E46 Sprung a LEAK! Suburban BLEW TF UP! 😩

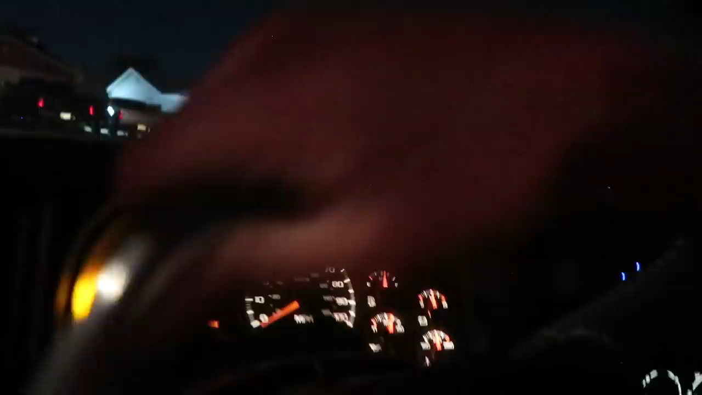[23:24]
I'm not fucking you Holy shit I'm not used to this thing having brakes like that
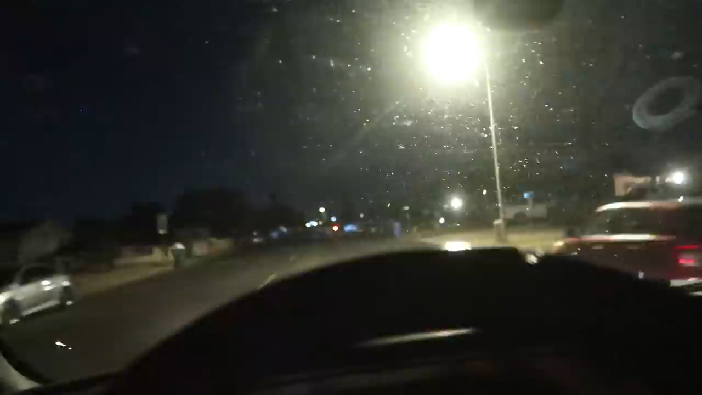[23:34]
God damn bro p there is somebody walking you guys can't even see me there's somebody walking back there and they're all dogging me and Shit because i slammed all my i didn't mean to i'm not used to having power brakes Dude that is like night and day